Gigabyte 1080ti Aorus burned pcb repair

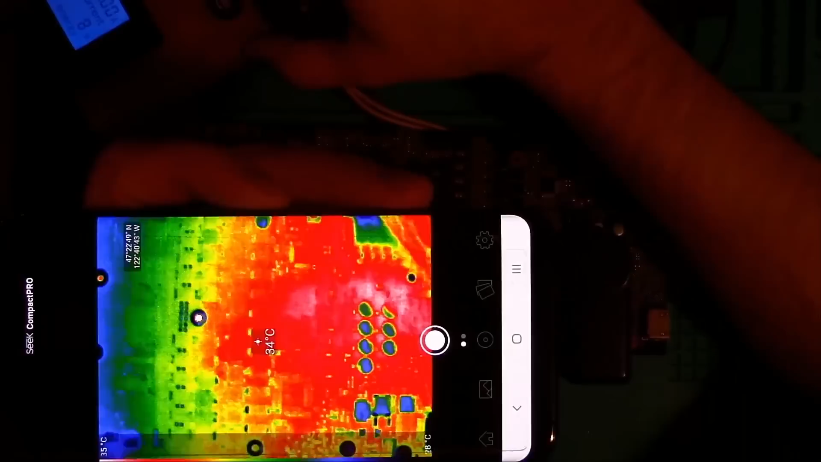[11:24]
On screen: spot 34°C
Let's look at the thermal camera and see if anything's getting abnormally hot.
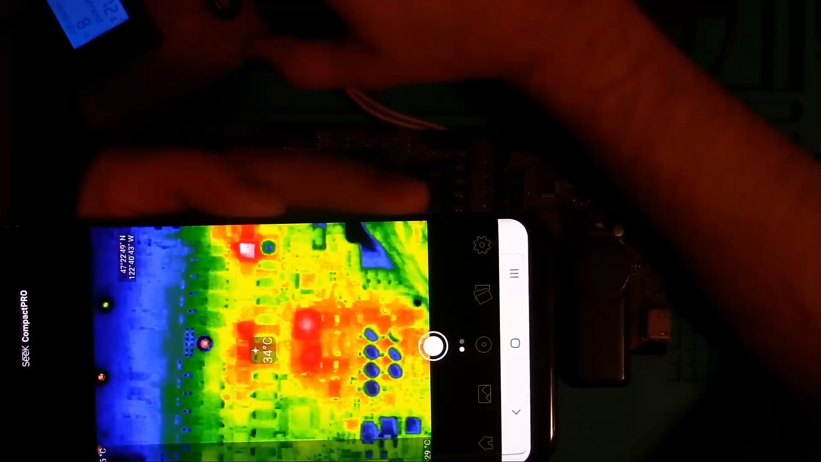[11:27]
And it looks like everything's okay. I'm going to verify the voltages on the face, and we're good.